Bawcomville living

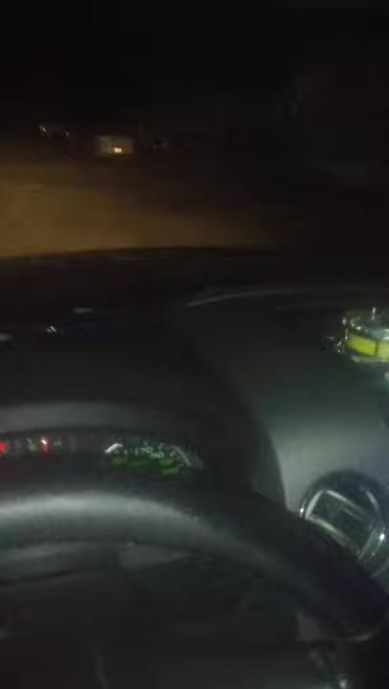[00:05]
Look at all them cars. Look at all them fly-ass cars, man.